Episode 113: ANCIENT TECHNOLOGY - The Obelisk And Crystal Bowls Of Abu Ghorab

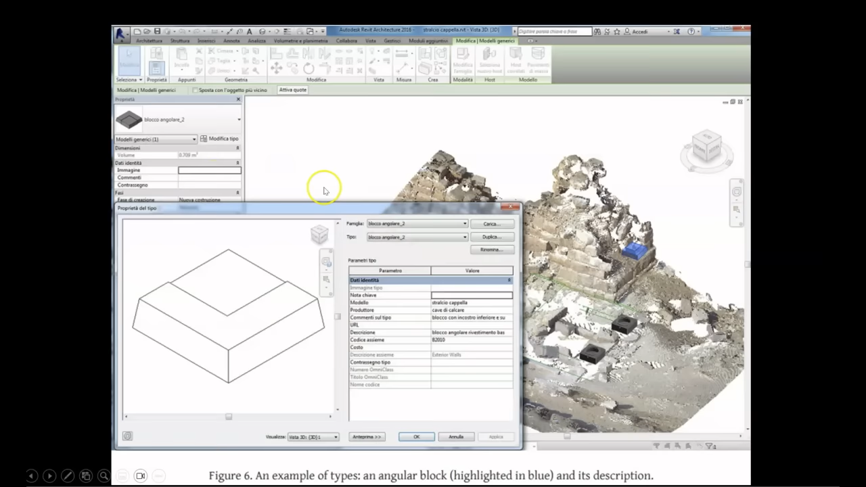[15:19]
It was built within the software as a 3D model component and then reinstalled within the structure as if you were building it back piece by piece, as you can see here in blue. And you can see here a close-up of that 3D block in blue put back into place. And they have also virtually reconstructed the bowls here in black
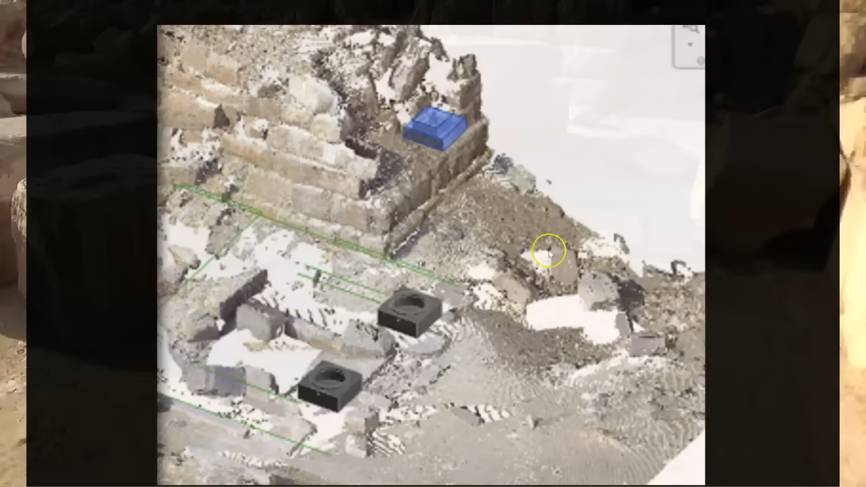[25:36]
Right now, at this point, the modeling within the software may not have been fully completed, or there may not have been enough physical evidence at the site to justify putting these two bowls in place. But it does appear to me that there were four bowls housed here on the southeastern corner of this pedestal building.
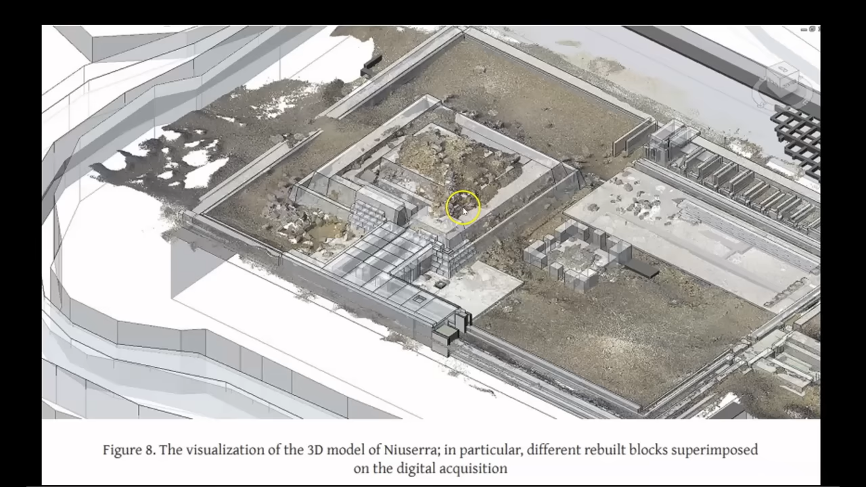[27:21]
Not only here in Egypt, but just imagine how this technology could be implemented with the destroyed ruins across the world. And the last image from the first paper featured in this episode, a comparison of two alternative hypotheses about the height of the central obelisk.
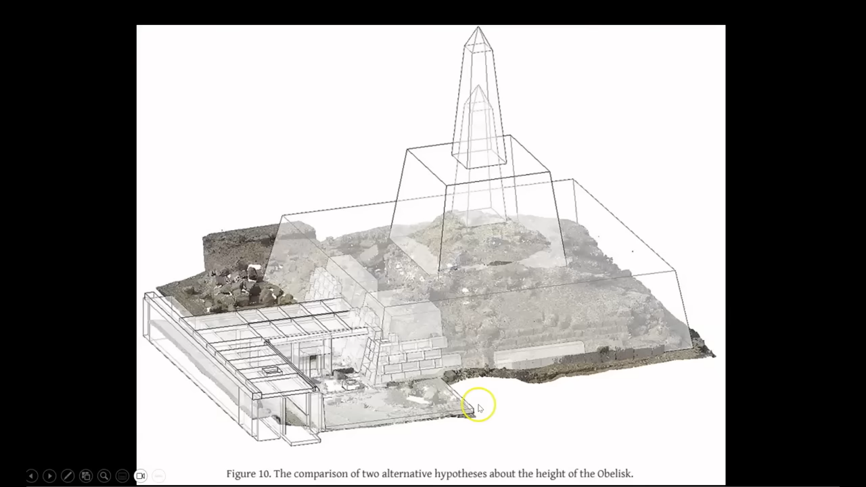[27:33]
Again, with the 3D modeling, rebuilt construction superimposed on this scanning data of the ruins. Awesome. Now, on to this paper.
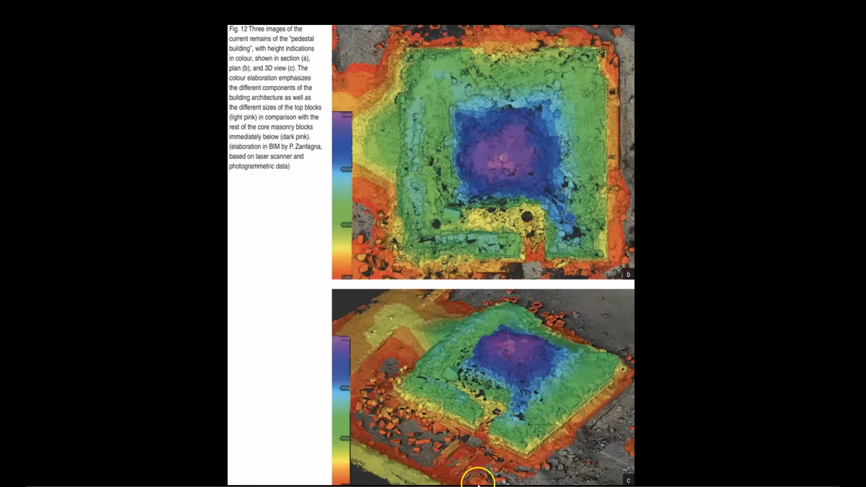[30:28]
And as you can see here, there is a corridor that leads into the pedestal building on the south side, as you can see here in orange, yellow, and green, and again down here in orange leading to the yellow and green. And I have seen this area in person on several occasions, and it is completely indistinguishable within the current ruined state. But it becomes readily apparent
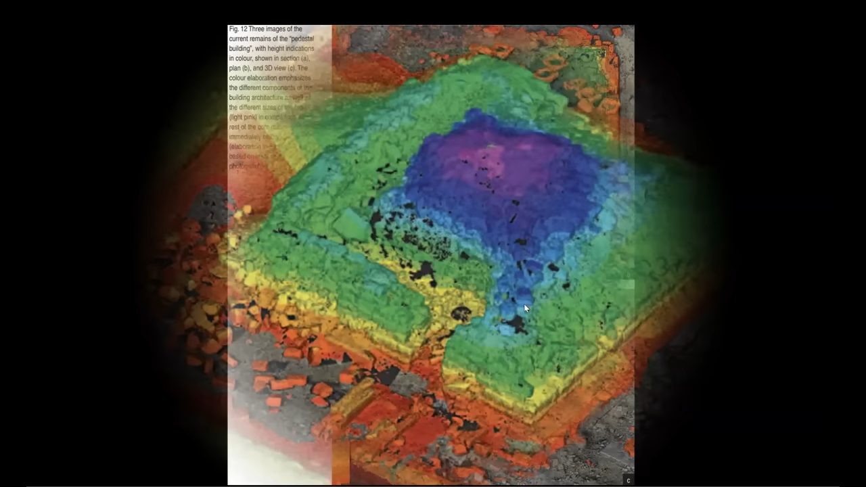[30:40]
when looking at it with this new technology. You can see it again here,
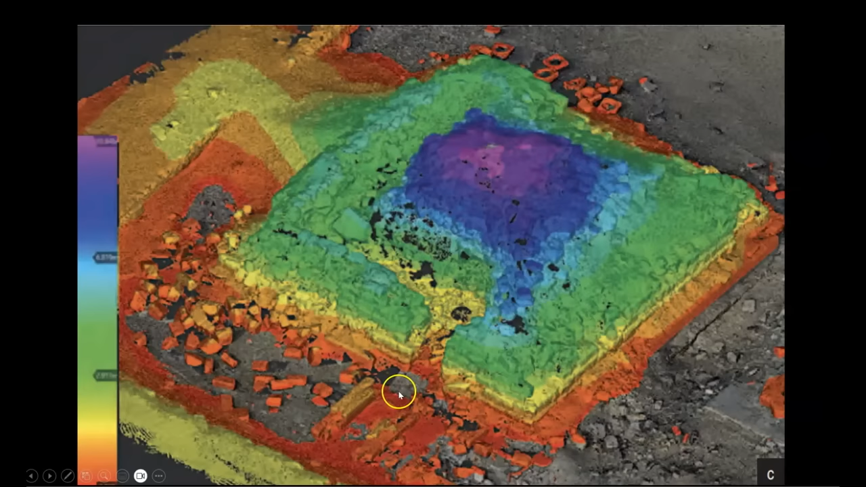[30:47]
leading into the south side of the pedestal building and winding up toward the top of the pedestal.